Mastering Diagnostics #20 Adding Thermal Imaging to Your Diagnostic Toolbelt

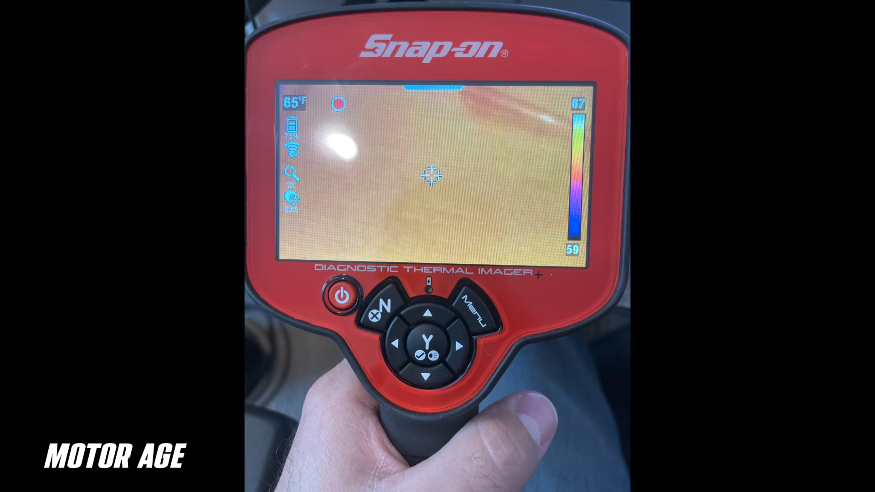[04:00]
And what I mean by that is if you take a look at this example picture I have right here, the power of emissivity allows us to assign a color to the intensity of heat.
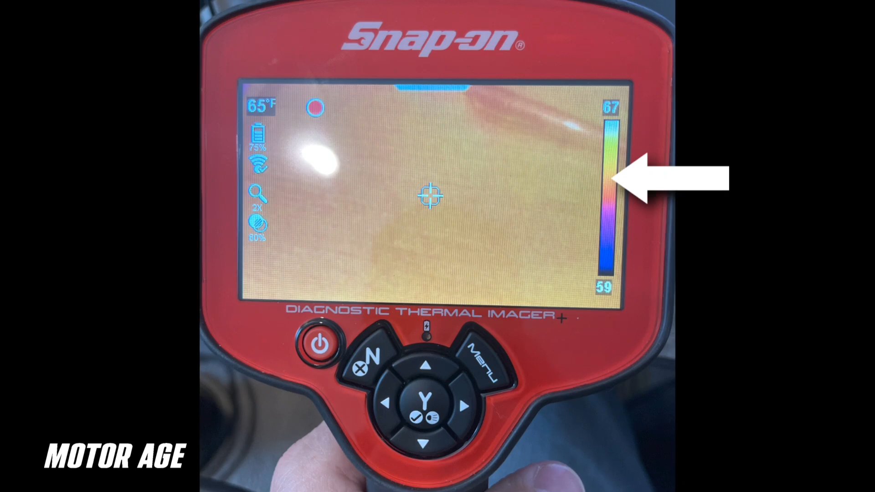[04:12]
So what's captured within the boundaries of this screen of the detected area are heat signatures associated with the components that fall within this image.
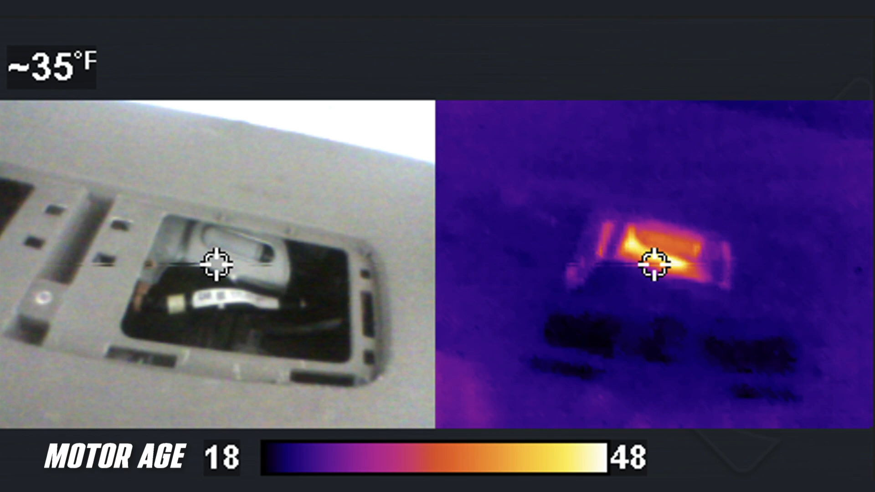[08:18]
Keep in mind, I'm external to the vehicle. No panels have been removed.
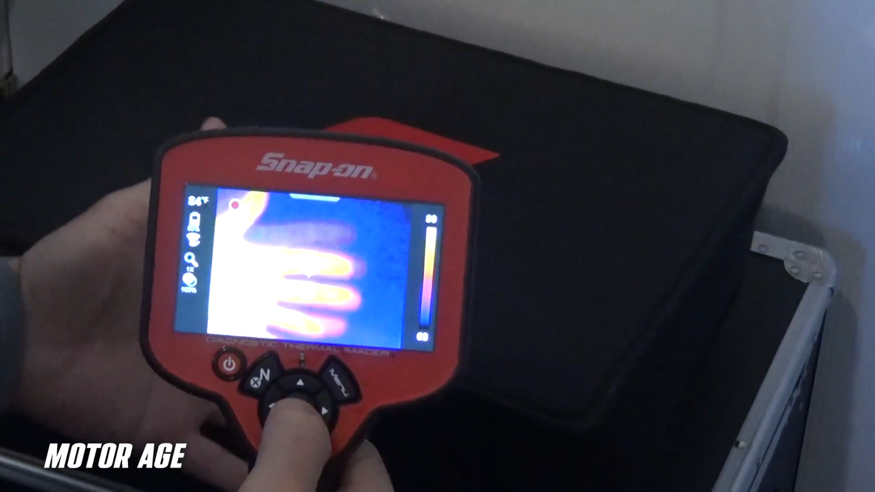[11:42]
You can see the image you are trying to capture before you capture it. There are multiple views, basically picture-in-picture, zoom out,
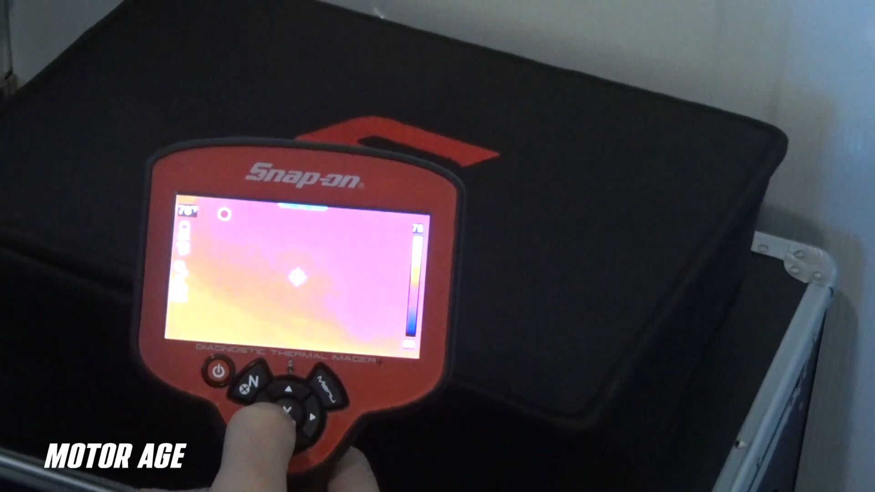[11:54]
zoom in, and a side-by-side feature that allows you to capture the raw image and the thermal image simultaneously.
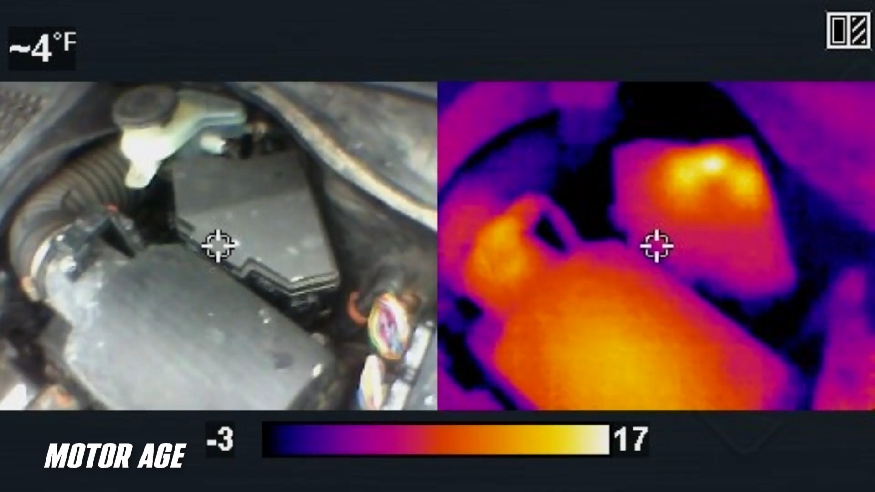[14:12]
First, I'm showing you a working relay. And as you can see, the heat signature is present.
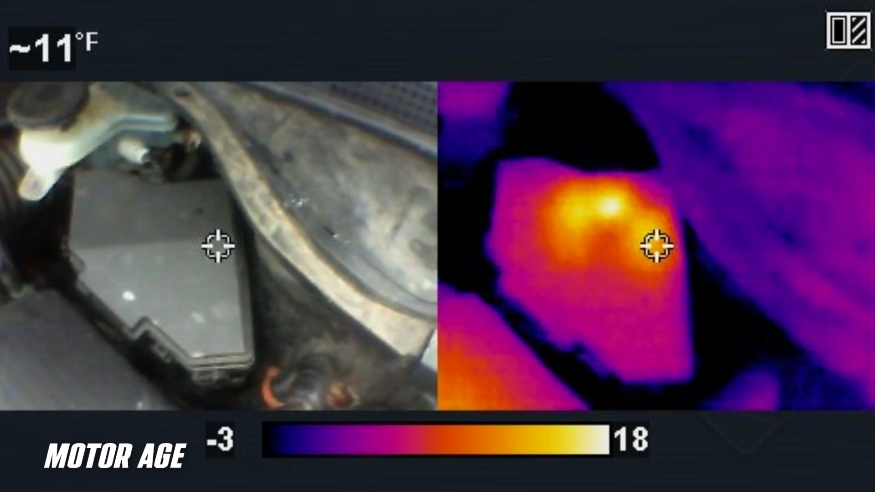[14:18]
But watch what happens when I slide my hand into the image. That's right.
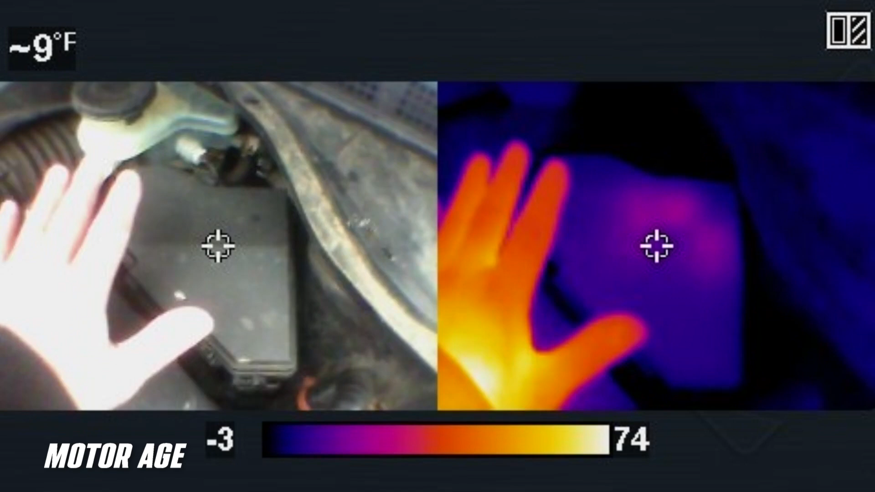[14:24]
The thermal imager is going to designate the highest heat signature with the whitest of the color.
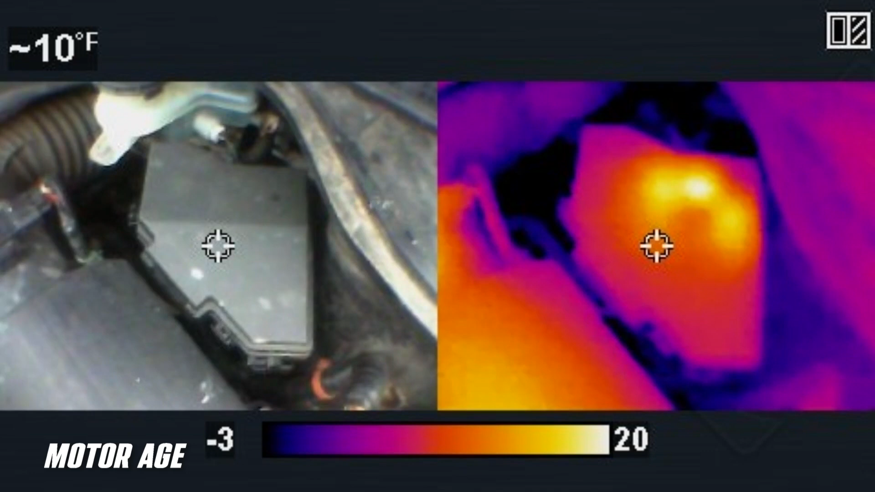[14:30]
And as a result, my hand, my body heat, roughly 98 degrees Fahrenheit, is indicating a heat signature hotter than that of the relay. As a result, the functioning relay seems to disappear into the background.
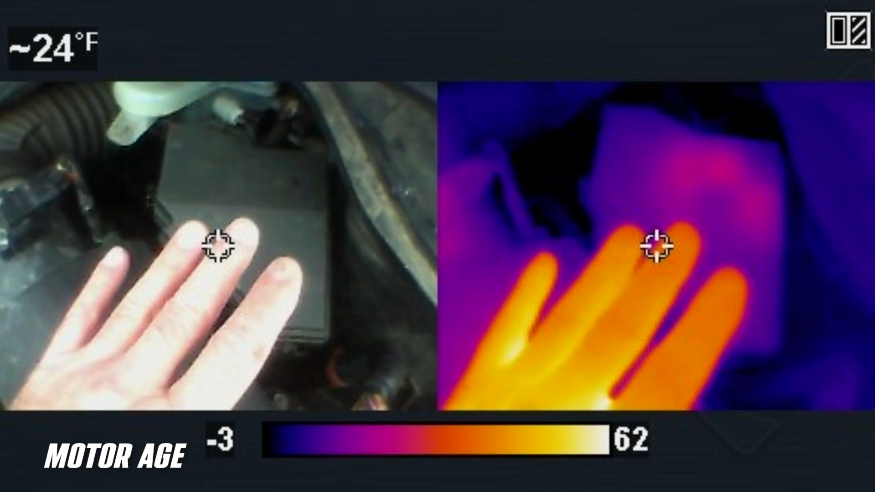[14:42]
So, we have to be aware of situations like that.